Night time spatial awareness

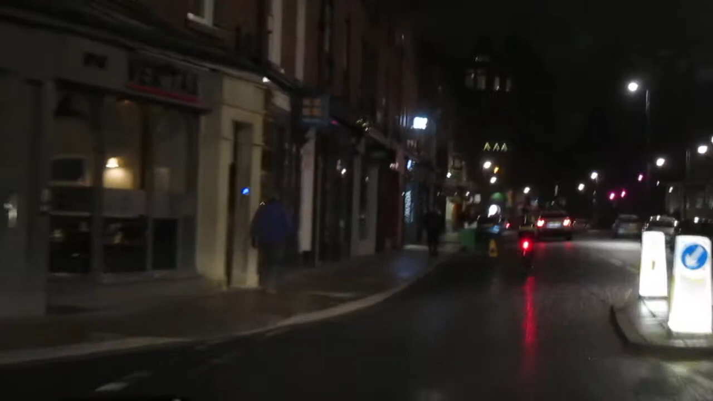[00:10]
people rushing home from traffic sorry from work got a sharp bend but there's no instructions to sharp bend just from local knowledge or braking for the cyclist ahead quick check around left and right make sure i'm safe i can see it's two wave traffic
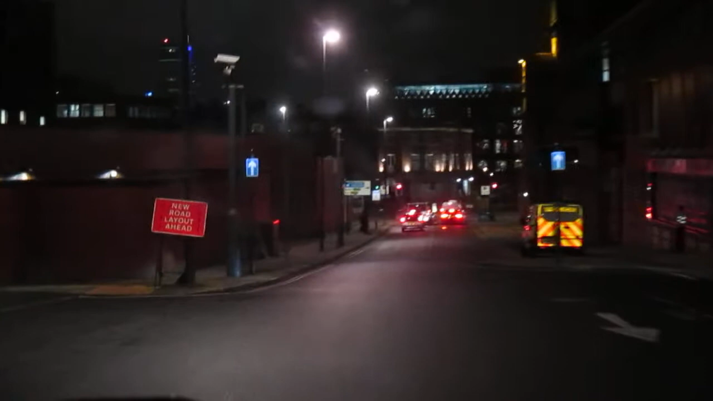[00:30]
and goes into one way i want to turn right so i'm going to hook the right lane the floor marker tells me to turn right so i'm going to indicate in case any pedestrians
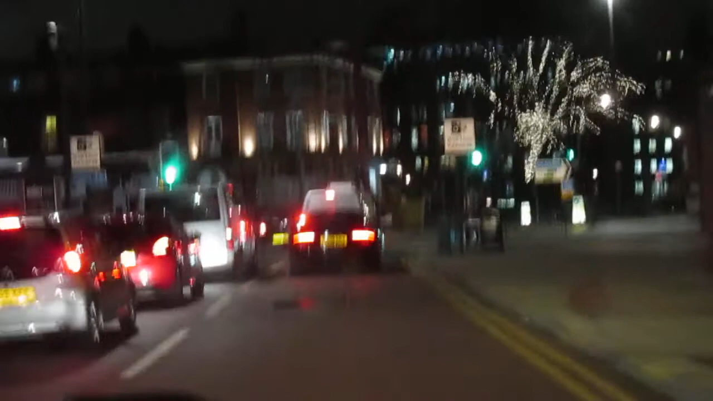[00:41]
that might need an indication you can see it's two lanes so i'm going to hook the right lane of the two now
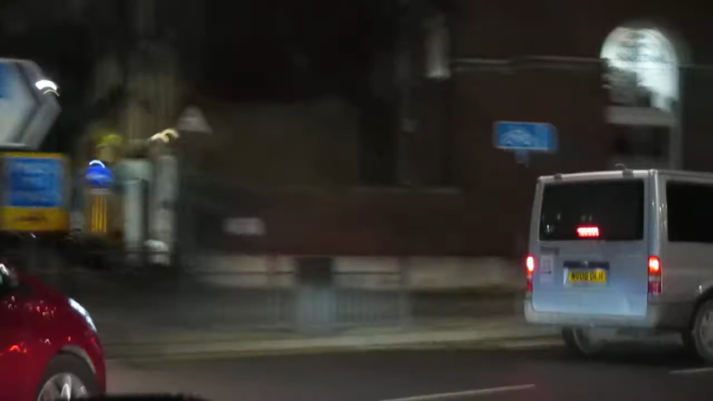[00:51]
goes into three lanes but couldn't see that from there
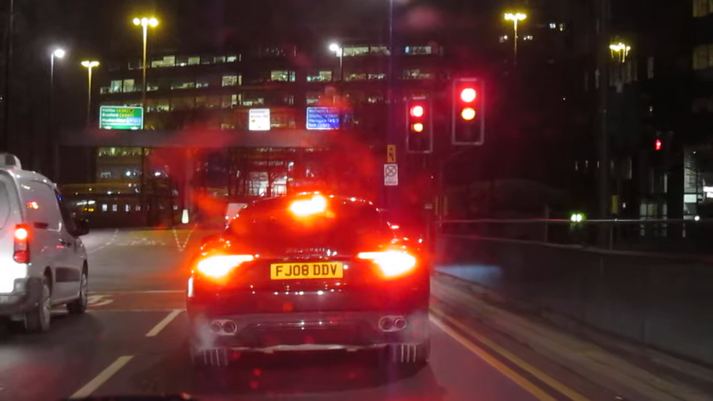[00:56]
lights are just changing gentle gas quick
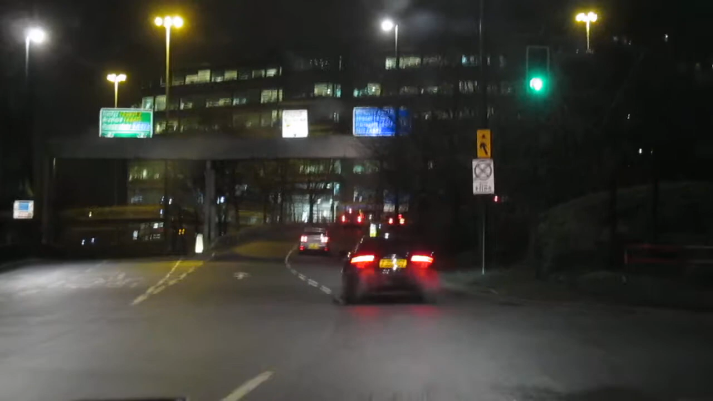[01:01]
check gear two mirror check gear three i'm going to go ahead you can see brake lights activated so mirror check as i squeeze the brake gently
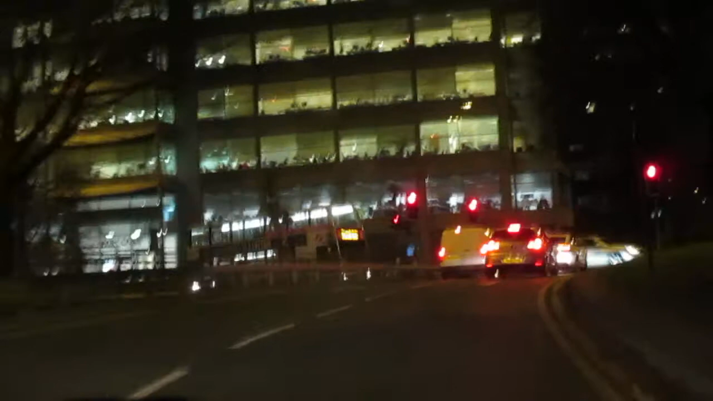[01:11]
lights are just changing gentle gas
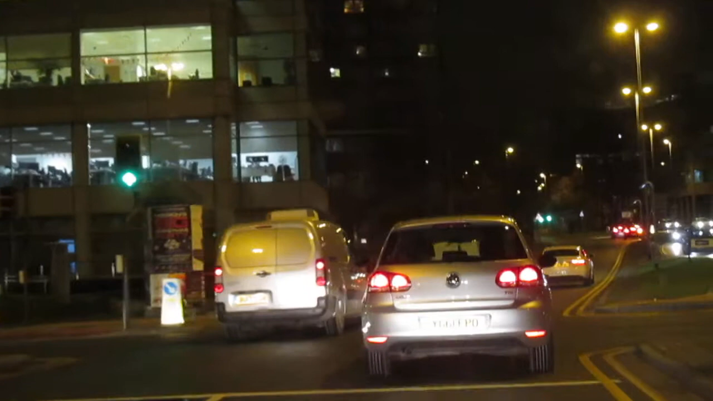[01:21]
going to be turning the next right so mirrors signal because i've got to go across the traffic braking position gear two looks fairly clear ahead but quick look up to the right look ahead it's safe gentle gas
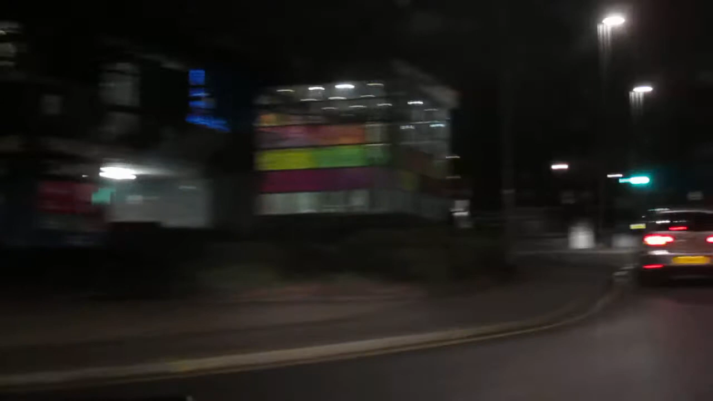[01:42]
still in gear two mirror check new road
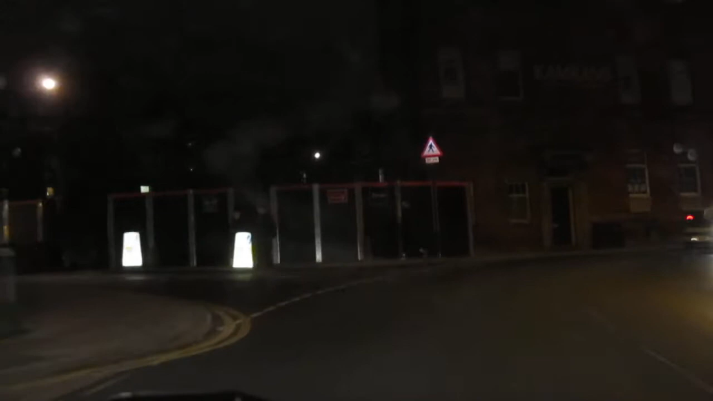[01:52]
gear three slow marker ease off a little bit pedestrian cross in the head mirror check clear to commit so gentle gas again
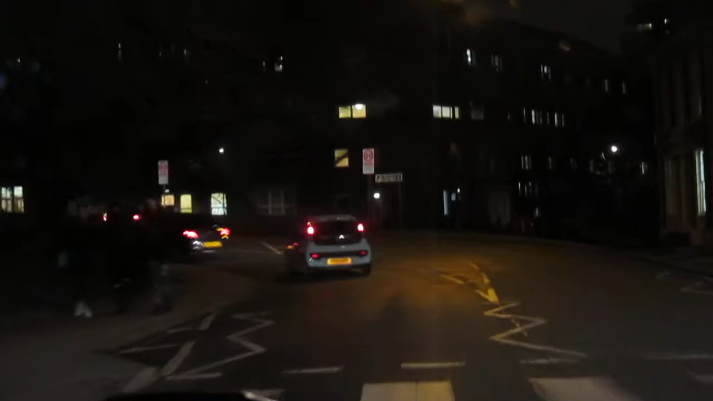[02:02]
speed limit on here is 30 30 i'm doing 17 18 19. cyclist ahead cyclist to the right restrictive view but mirror check look safe to commit so i'll go a bit wider for the cyclist check to pull back in again gear three
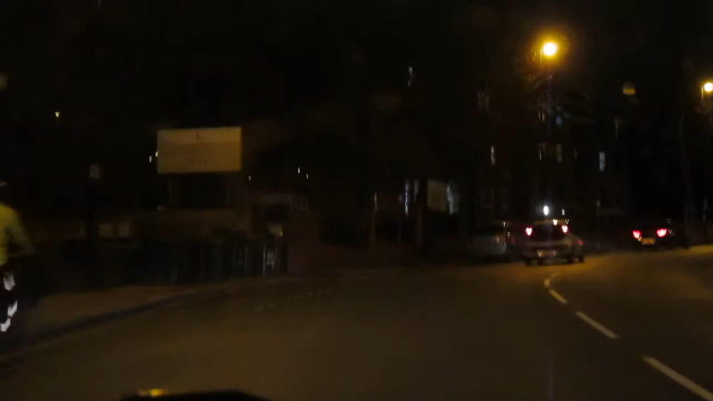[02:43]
but plenty room to get around safely you